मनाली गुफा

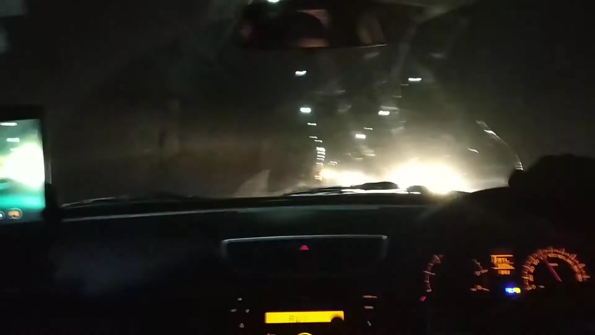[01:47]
और ये देखो गुफा ही चल रही है इतनी देर से,
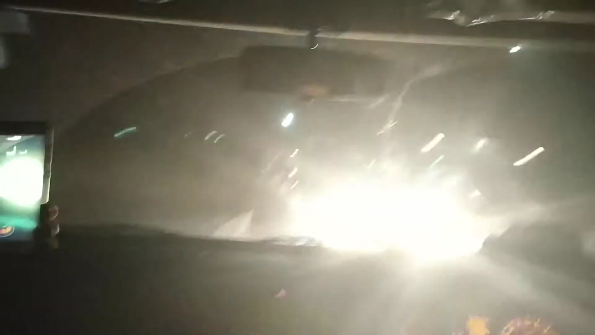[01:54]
इतनी लंबी गुफा तो मास्टर जी बताएंगे, बाबा राम रहीम जी की भी नहीं थी।